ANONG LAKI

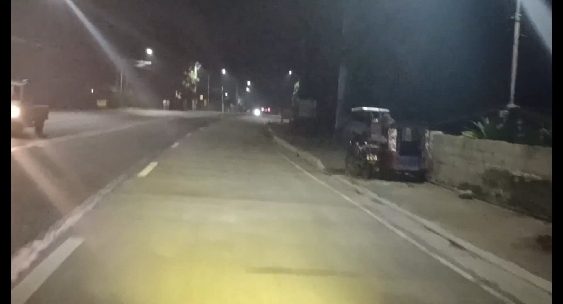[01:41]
How's it guys? Ito yung liwanag po dito sa amin. Ito ay highway.
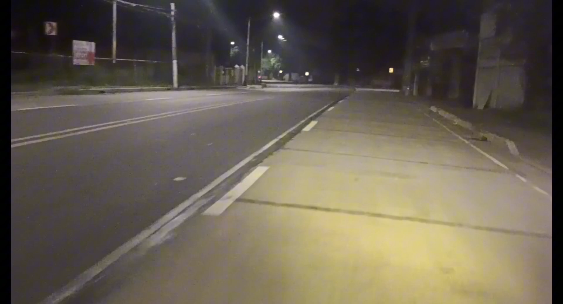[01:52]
Pauwi na po tayo. Kahit muna tayo sa bahay kasi ikutuwa ko lang na ang ilipit si Macy.
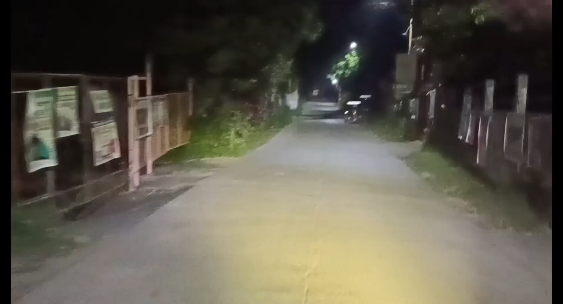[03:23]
Guys, okay sa amin, ha? Tayo. Dalawang kurba na lang makalat, dalawang kurba at yun guys.
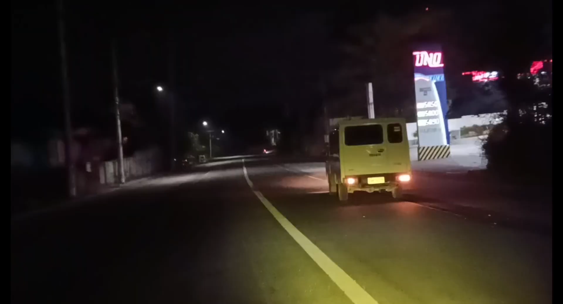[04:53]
So yo guys, darito na tayo sa highway. Yan po yung ating pagkasin na ng Uno Fuel.
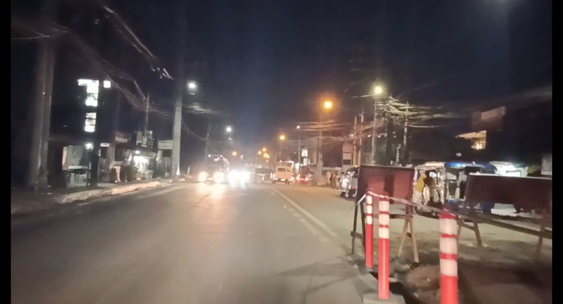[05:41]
Hindi ko liwanag po dito. Kaya guys, yan o.
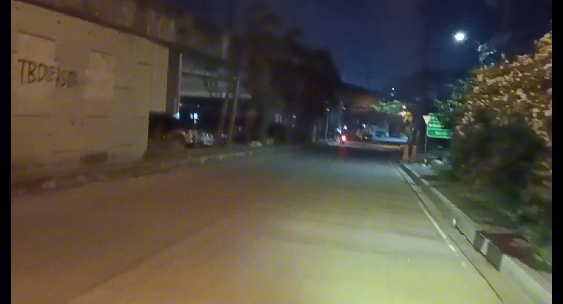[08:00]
Dito lang tayo sa tabi kasi baka tayo may malaking
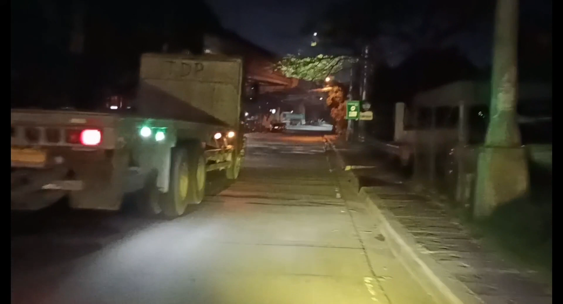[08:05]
truck. Wala lang palang checkpoint dito kasi malimit ang checkpoint
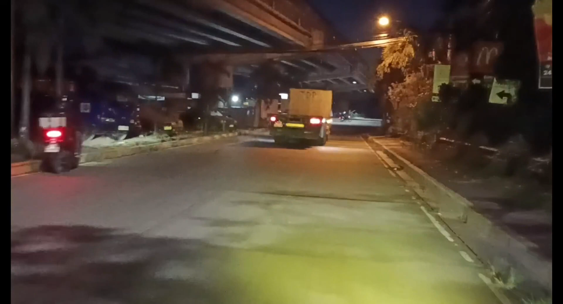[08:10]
kasi ito station ng pulis. Yan tayo po ay kakanan dito papunta yung Santa Rita kasi sundo niya si Miss Galiesto sa tamunta ko dito yan.